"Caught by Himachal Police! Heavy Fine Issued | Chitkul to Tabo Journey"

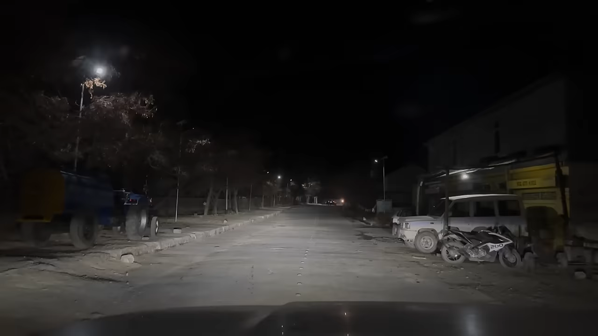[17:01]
टाबू पहुंच गए हम, और ये ना पूरा लो लेवल पे है, तो यहाँ पे कम ठंड होगी।
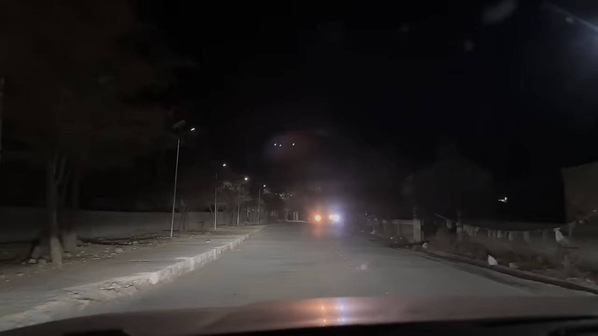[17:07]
नाकू रुकते ना तो वो बिल्कुल हाइट पे है, वहाँ ज्यादा ठंड लगती है।